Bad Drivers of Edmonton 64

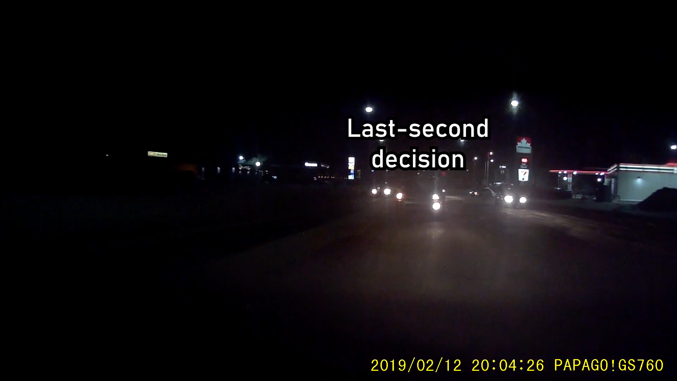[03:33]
I thought he was going to cut me off for sure
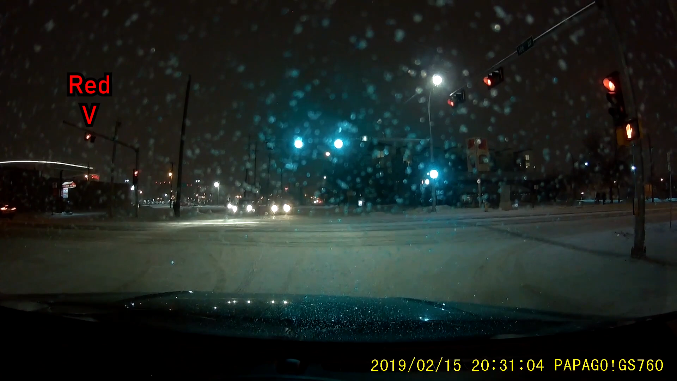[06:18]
No entry. Even though it says no entry. Well, and there was a sign saying right turn only basically.
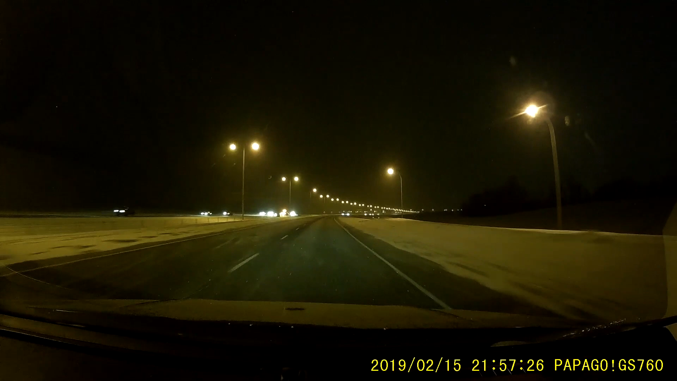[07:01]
Not today. No, not today. No, not today. Otherwise, I wouldn't have a mid-term. Oh. Did you see that coming the other way? Not really. Oh. This person is parked on the wrong side.